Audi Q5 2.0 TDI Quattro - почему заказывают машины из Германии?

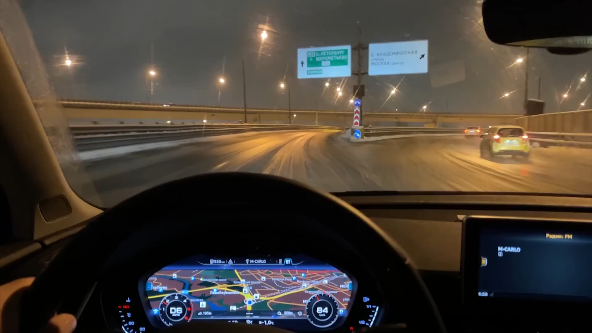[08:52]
температура плюс минус 0 и вы видите что происходит это коктейль молотова это знаменитый коктейль молотова растаявший снег вместе с реагентами он